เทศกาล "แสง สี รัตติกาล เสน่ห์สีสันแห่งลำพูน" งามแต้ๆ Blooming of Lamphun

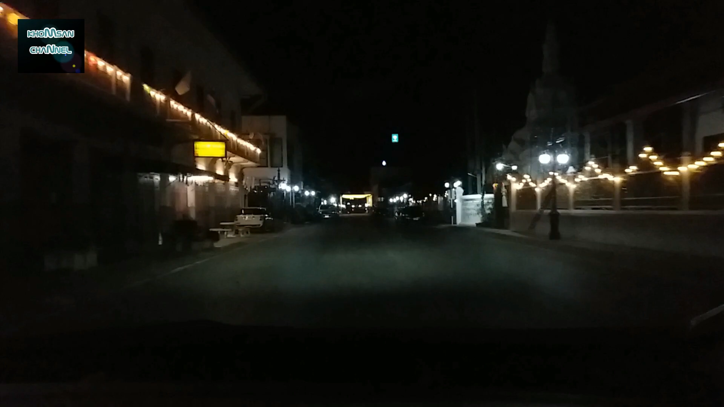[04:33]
บรถไปเลยตอนสิบโมงไม่มีรถหนึ่งครับรถก็มีครับ แต่ว่าจอดนั้นข้างถางเดี๋ยวผมก็จะหาที่จอดรถดีดี สักที่หนึ่งก่อนที่จะถาภาพรรยาการที่ตรงนี้เป็นหน้าสรรกาลของของจำบรบูรณ์ครับเดี๋ยวพาไม่มีกันนำชมครับ
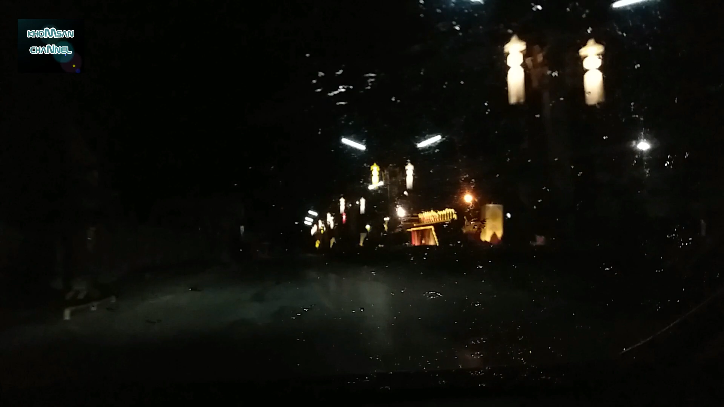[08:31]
หัวไปหน่อยอีกครับเดี๋ยวจะจอดที่สระพานตรงนี้เป็นสระพานท่านหนังครับสระพานท่านนะครั